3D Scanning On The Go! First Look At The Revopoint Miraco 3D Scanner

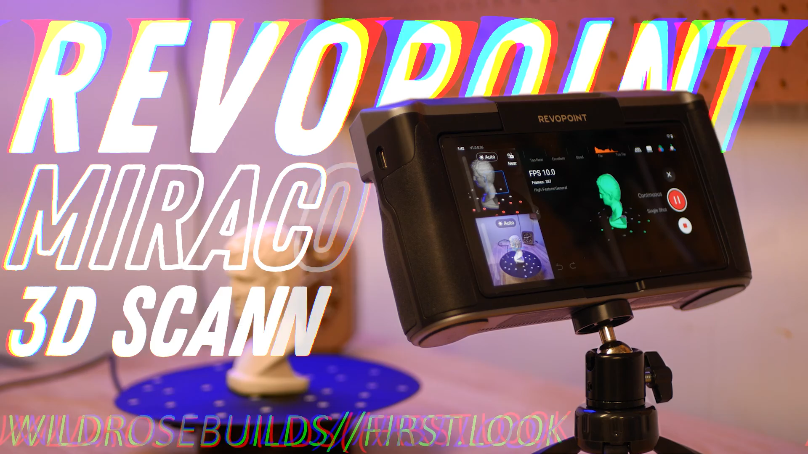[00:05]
A fully portable 3D scanner packed with features.
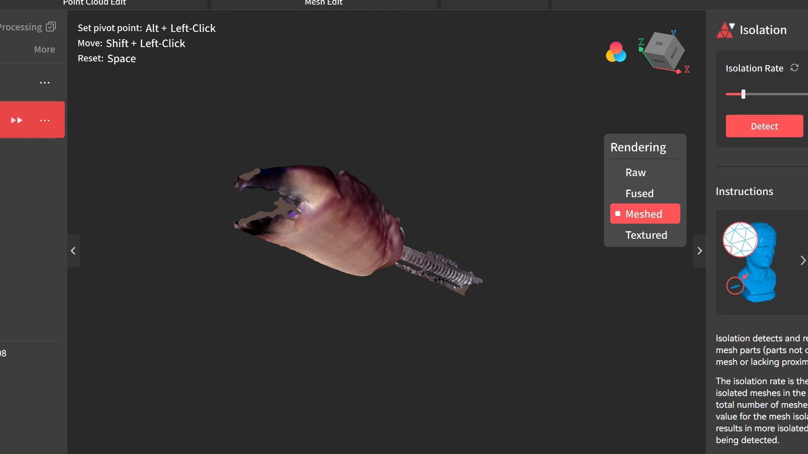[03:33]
After pulling this into the RevoScan 5 software, I exported it as a mesh model and opened it up in mesh mixer.